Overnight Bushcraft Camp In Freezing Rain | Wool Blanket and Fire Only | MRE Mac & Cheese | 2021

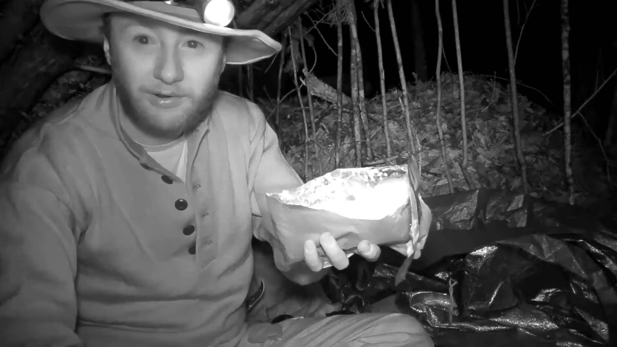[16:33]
God dang, I know the black and white. I mean, it feels like we're in the 1950s, but I'm not as disgusted or displeased as I thought I would be, because that right there actually looks pretty decent.